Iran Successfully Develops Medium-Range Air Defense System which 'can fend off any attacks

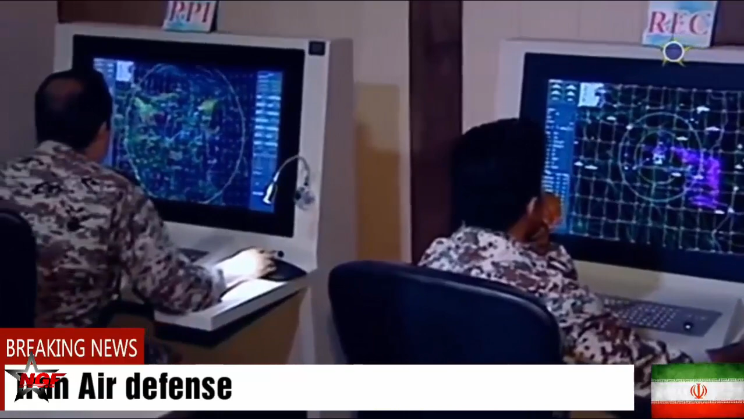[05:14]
Hafez and Najm 804, the use of a launcher or a box launcher, and the use of a new Shalamcha missile called Shalamcha 2.
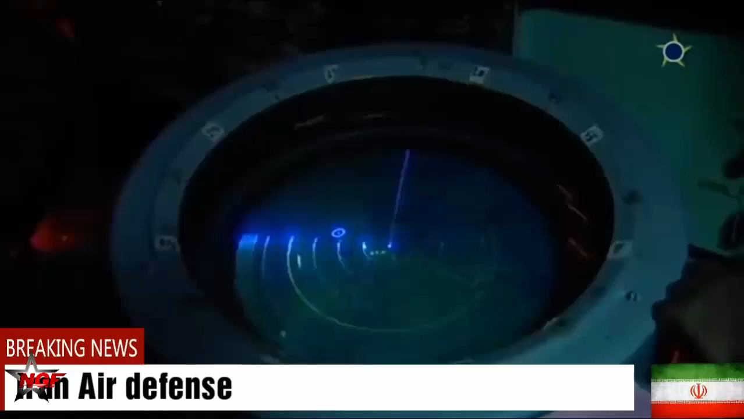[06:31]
In the joint air defense drill in the fall of 2018, Hafez radar was used for the Merced system. In this drill, the news of adding a new missile to the Merced system was announced.